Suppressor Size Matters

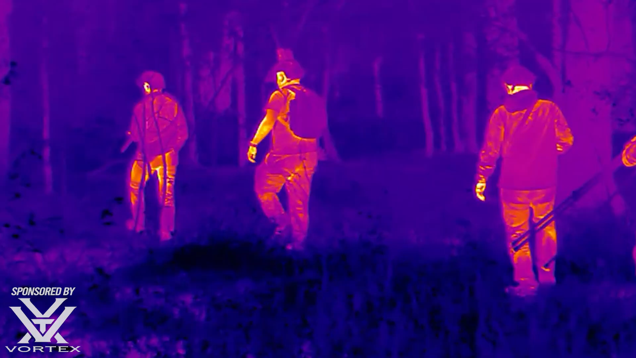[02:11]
So a can getting hot is maybe less of a consideration, especially because it's something you can mitigate with something like a cover. But the IR signature can be problematic. If you're dealing with somebody that has near-peer capabilities or night vision, as everyone else would like to say,
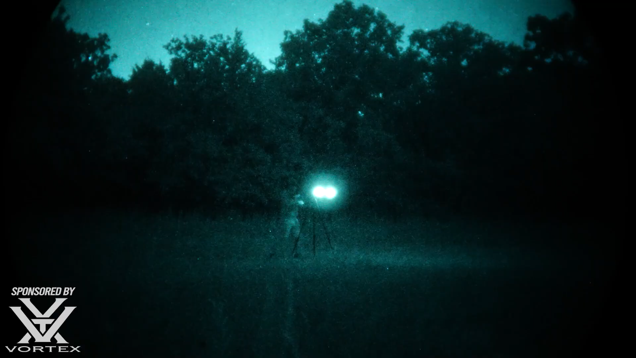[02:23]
these gave off a ton of IR light when they got hot. The smaller the can got, the more it gave off because the hotter it was getting.
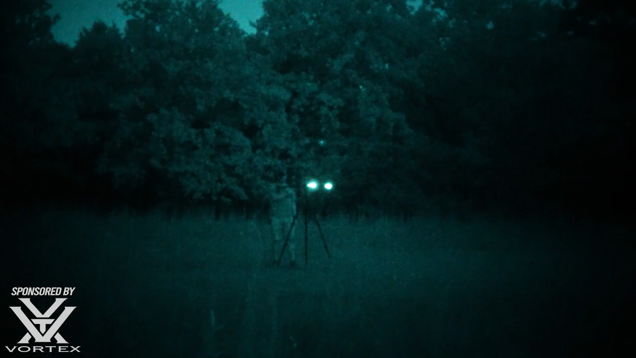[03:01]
kind of illustrating the point of why sometimes those larger cans do better in concealing your position if that's something you care about when it comes to heat. So how do I keep my can from getting hot?